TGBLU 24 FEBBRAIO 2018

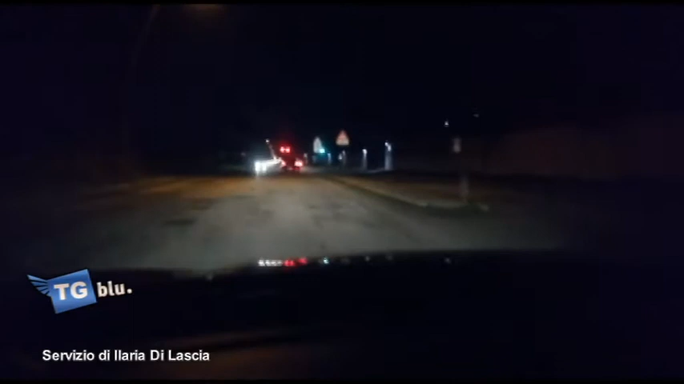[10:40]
Fondo stradale sconnesso, scarsa illuminazione, isola spartitraffico non segnalata e praticamente invisibile agli occhi degli automobilisti. La zona, quella di Corso del Mezzogiorno, via Cerignola, in direzione dell'Hotel degli Atleti.
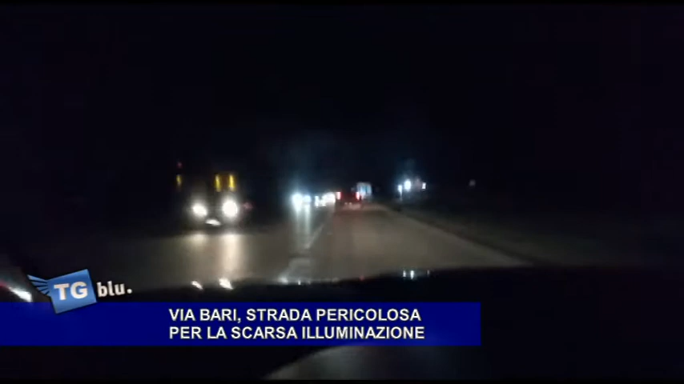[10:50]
Una strada intensamente trafficata a tutte le ore. L'abbiamo percorsa di sera, su segnalazione dei telespettatori perché, come denunciano, è dopo il tramonto che il tratto diventa impercorribile. Quando vado a lavoro, prima delle 5 del mattino, ci raccontano, la strada è percorsa da mezzi pesanti, non è illuminata, non si vedono le buche, né i pochi cartelli stradali. La corsia stretta fa il resto, si rischia la vita ogni giorno. Quel tratto di strada è stato infatti spesso teatro di incidenti, anche mortali, ma ben poco è stato fatto per la messa in sicurezza della strada.